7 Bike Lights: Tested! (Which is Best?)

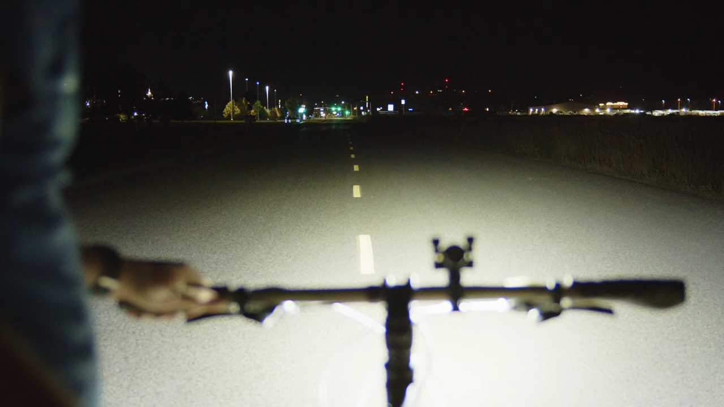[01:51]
This has a really interesting hooded system that creates a cutoff beam that still has a sharp hot spot that can throw a long distance.
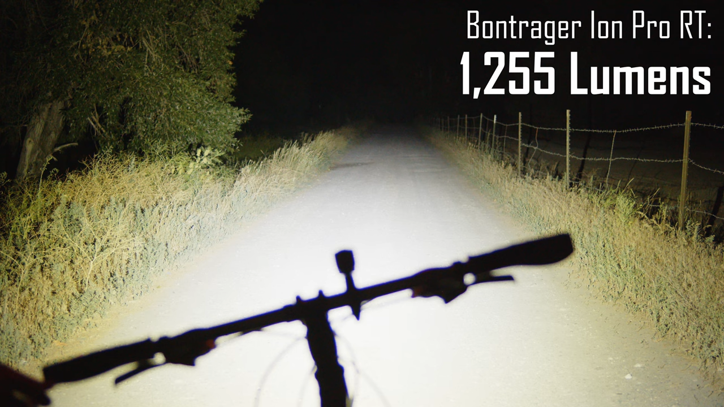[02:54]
After that is the Bontrager at 1,250. Then we have the Phoenix at 1,511. The Nikkor at 1,540.
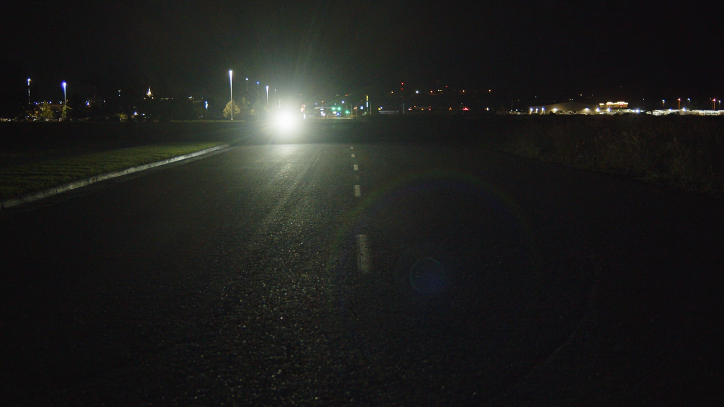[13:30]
only thing that this really lacks in my opinion is a cutoff beam and it also does not have an easily replaceable cell which does mean that this does technically have a limited lifespan and then the night core is
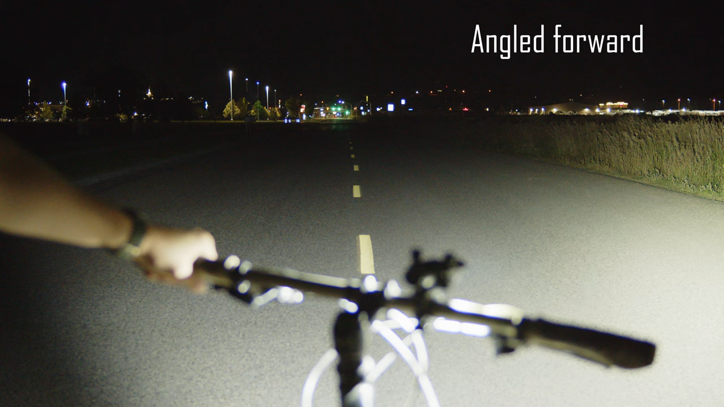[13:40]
a unique offering because the beam throws quite a bit while still being cut off so if you want to see at a distance but still not blind other people this